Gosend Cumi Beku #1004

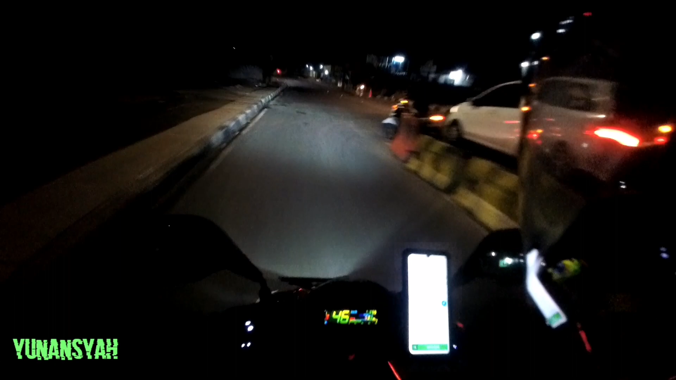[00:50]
Sepanya Sarmili. Sarmili, jadi itu posisinya itu sebelum McDonald ya, McDonald Pondok Aren, nanti ada gang belok ke kiri di jalan Haji Sarmili, nanti tembusnya Puyuh tuh. Ya, kita cari aja Puyuh Barat 2 nomor 11. Ah, gas lah, lumayan.
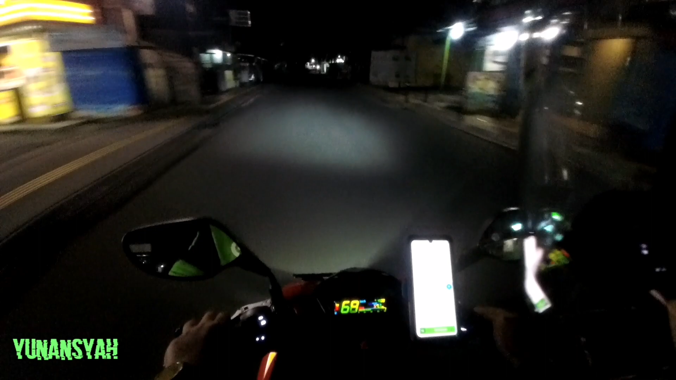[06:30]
Jadi ya itu yang mungkin agak lama. Itu dia, itu McD.
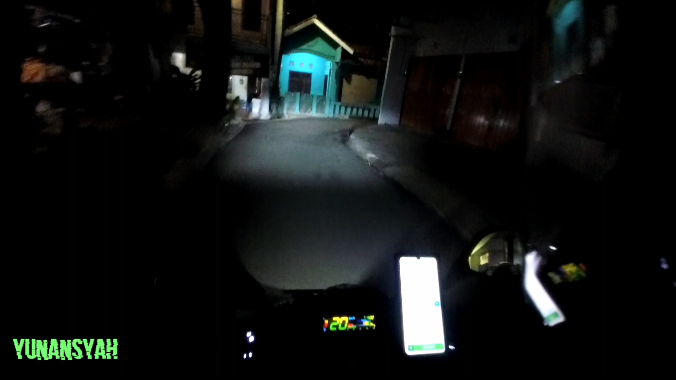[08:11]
Jalanan lumayan worth it lah ya buat shortcut nih jalan Haji Sarmili.